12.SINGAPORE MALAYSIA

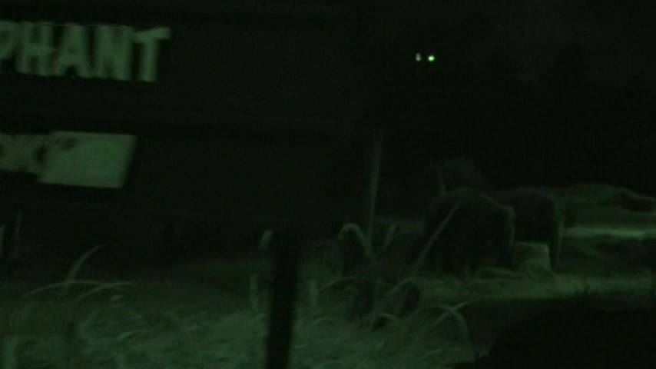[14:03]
His name means warrior in the Malay language. Coming up on the left is a herd of female elephants. Can you spot the calf?
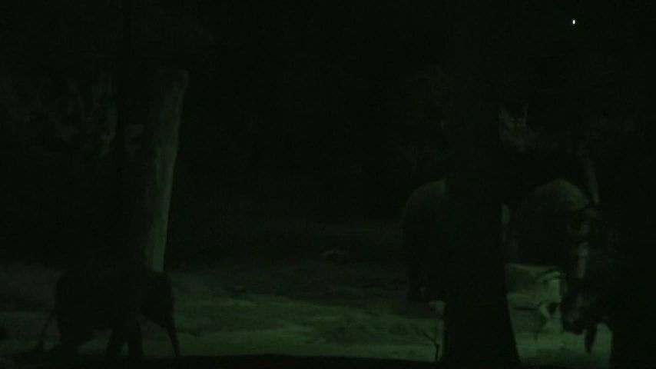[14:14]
Her name is Neha, which means love in Hindi. Born in May 2016 and weighing in at 150 kilograms at birth, Neha is testament to Night Safari's successful elephant breeding program.